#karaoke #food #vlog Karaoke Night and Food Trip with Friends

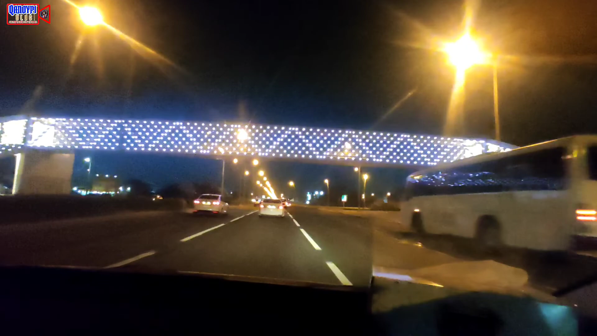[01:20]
So, nandito na tayo dito. Sa Ultomama.
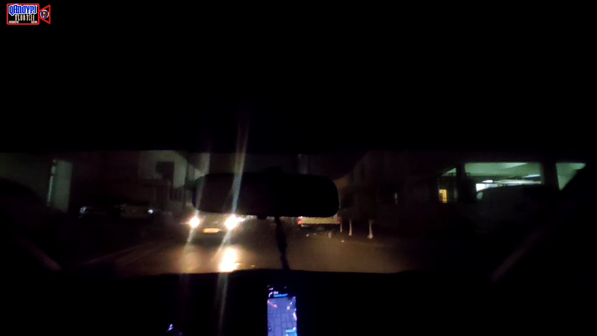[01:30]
Ayan nga guys, nandito na tayo sa may Umgaulina. At hinahanap nga natin yung location nung ating tropa kung saan ba yung tirahan nila. At medyo unfamiliar yung place. Kasi first na naman ating pumunta rito.
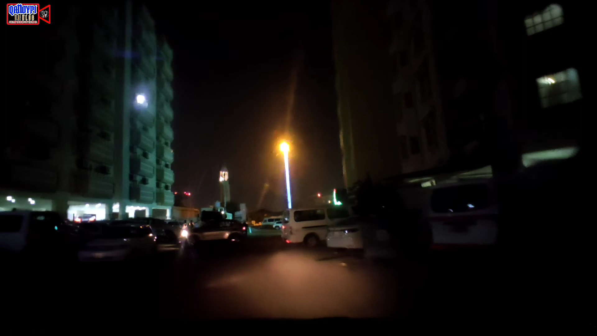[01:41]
Kaya medyo, hindi natin kapisado yung lugar. Pero, okay naman. At meron naman tayong Uber. Andito na tayo.
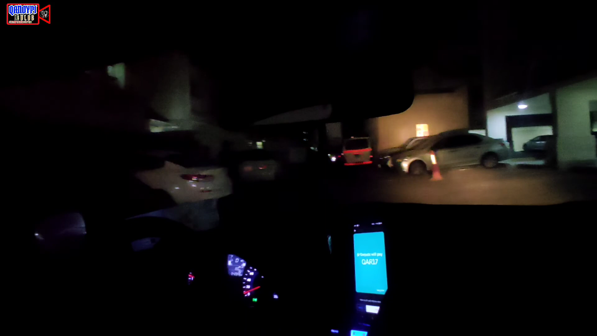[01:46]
Ayan. We're here na. Bababa na kami.